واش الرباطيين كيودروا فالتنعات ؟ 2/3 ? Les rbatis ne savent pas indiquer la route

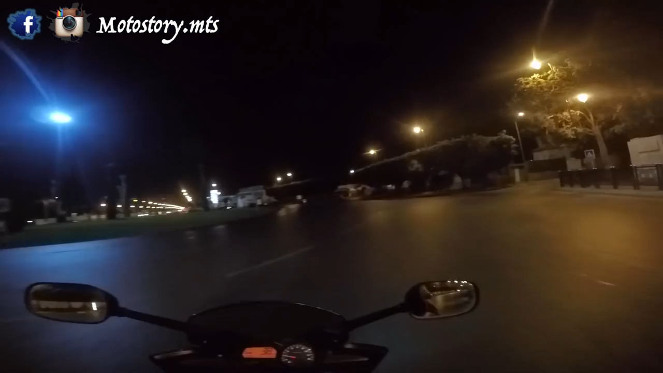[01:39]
الرون بوان الثالث هو هذا دونك وغادي ندور هذا اليمن. هذا الرون بوان في الاصل ما كانش
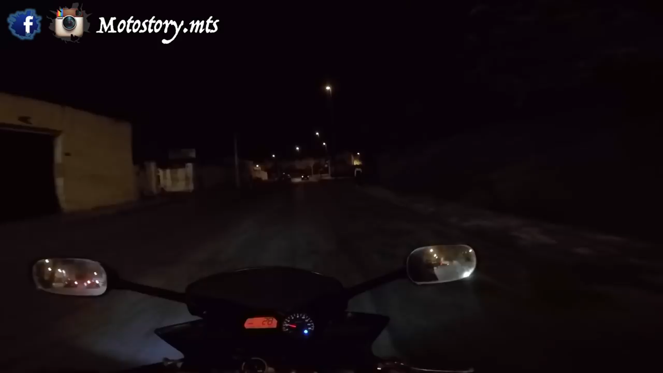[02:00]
والرون بوان الثالث اللي قصدوا به هو الرون بوان القامره فعلا. دونك هذا الرون بوان عاد تبنى وانا جيت ودروني هنايا.
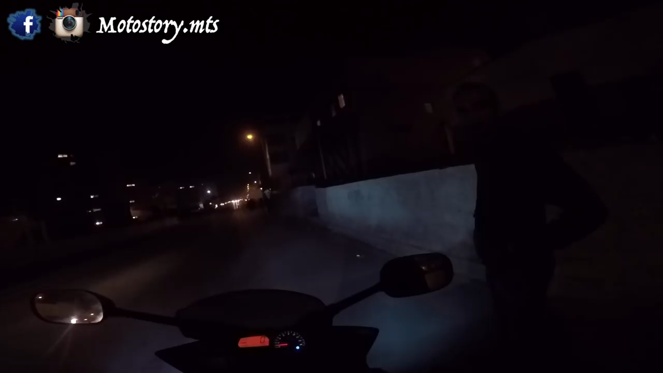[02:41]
غتمشي ديريكت تلقى واحد الرومبا تعاود تدور عليه تيك ثلاثة اليمن. غدور عليك ديك تليمن غتبان لك واحد البومبا غتفوت تبان لك واحد الدور اخرى عاوتاني عليك ديك ثلاثة. الدور وتمشي ديريك تبان دونك الرون بوان ندور على اليمن.
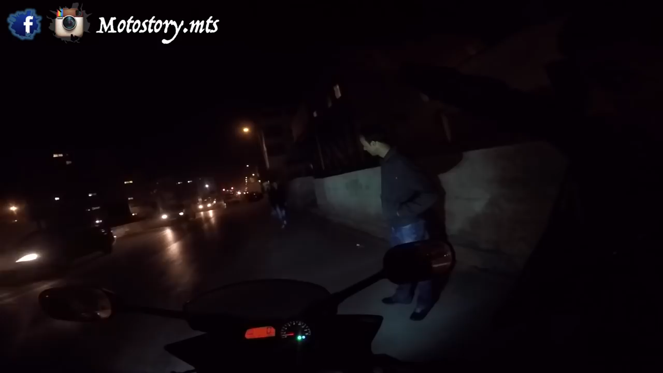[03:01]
دابا غدور على اليمن غتعاود تزيد واحد شوية. غتبان لك بومبا عليك ديك ثلاثة ليسر.
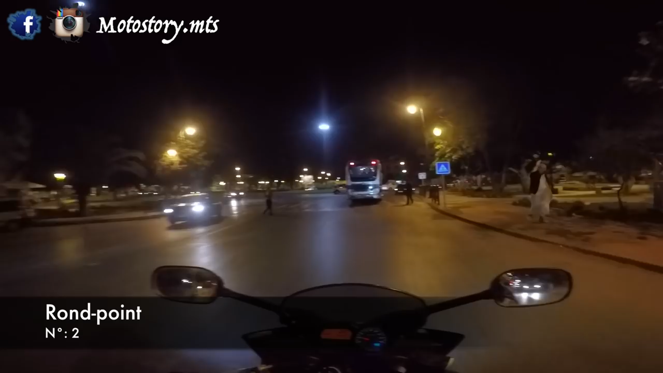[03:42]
ها رون بوان وندور على اليمن نورمالمون الكاميرا بقات هاد الفوق.
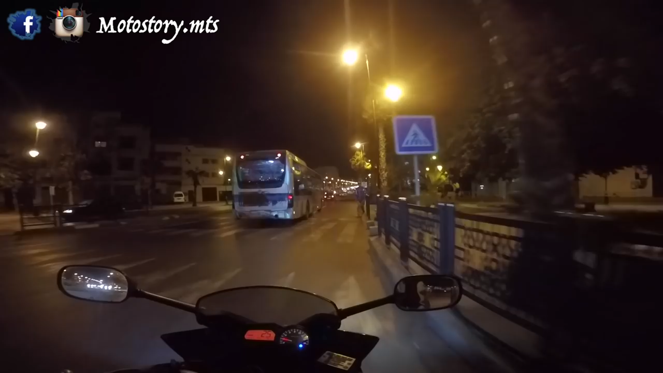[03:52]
دونك الدراري الاخرين اللي قالوا لي الكاميرا ودور على اليمن عندهم الصح. المحطة الطرقية جات ديك الجهة غادي نلقى بومبا د ليسونس وندور على ليسر.
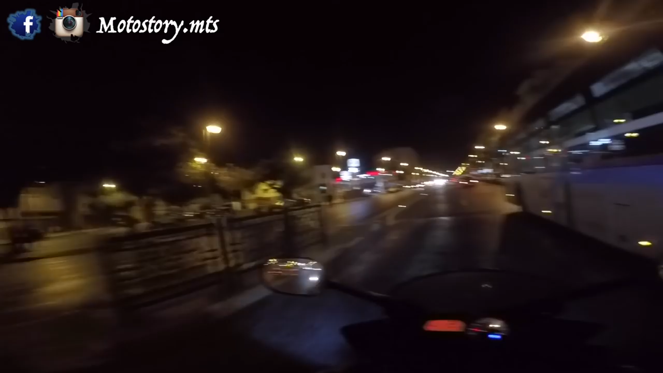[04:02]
دونك بومبا د ليسونس ها هي ندور على ليسر هادي انتيردي. كاين هنا فيها تدور على الاخر الطاكسيات دايرين ليها سيتادير هي هاديك الطريق.
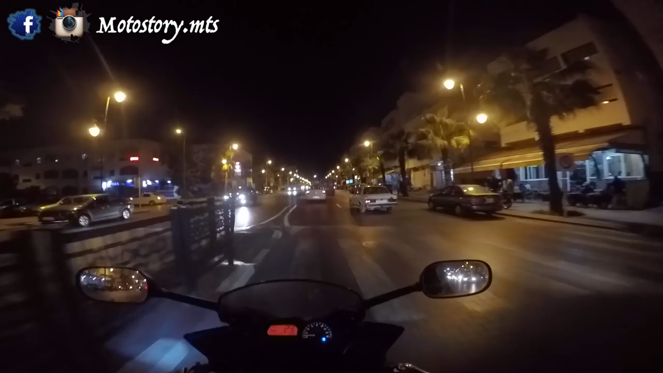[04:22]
نورمالمون هنا غادي نمشي نيشان على ما قال لي السيد وغادي نخرج في المنال